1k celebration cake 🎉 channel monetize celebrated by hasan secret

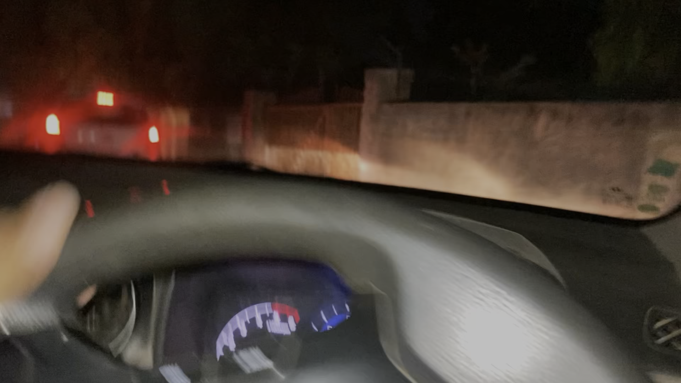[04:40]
एक गाड़ी खड़ी है जो हसन लेकर आ रहा है